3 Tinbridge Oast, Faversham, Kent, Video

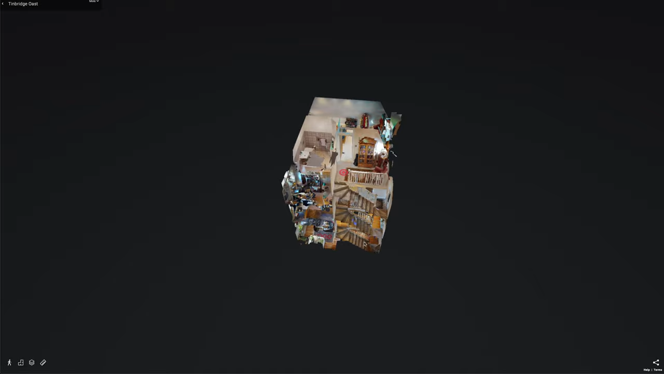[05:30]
So you can see it's four stories.
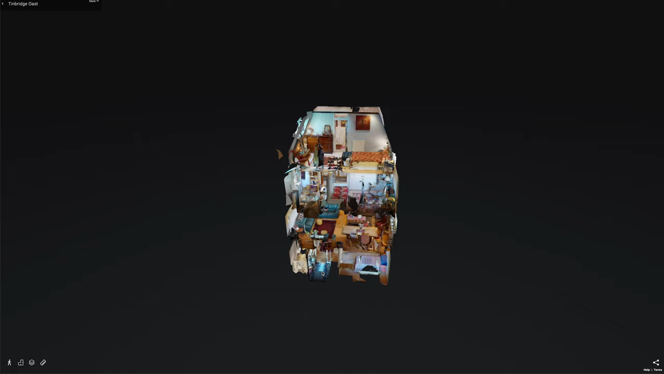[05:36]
Now, this is the communal area.